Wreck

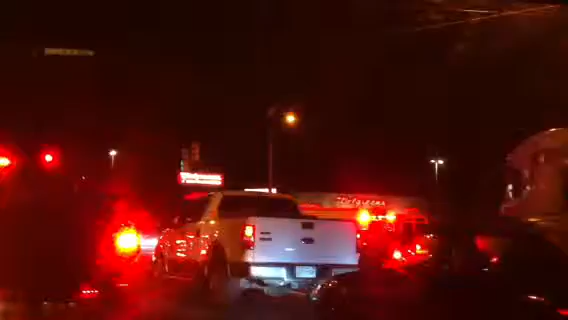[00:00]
Hi everyone, it's Fike2903 and I'm stuck in traffic and my car cut off, fire truck, police, ambulance, you name it, they're all out here. Look at all that. Oh yeah. Stuck here. Man, I don't think we're going to be able to move for a little bit. Exciting night. I'm going to ask me to hurry up and get us moving soon. I'm going to sit here about five minutes now.
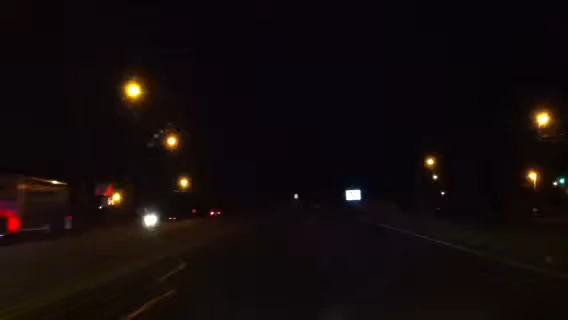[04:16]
Oh, a tanker truck looks like it was in a wreck. Jeez. Jeez. All right, guys. I'm going to get off here. Thanks for watching. Peace out.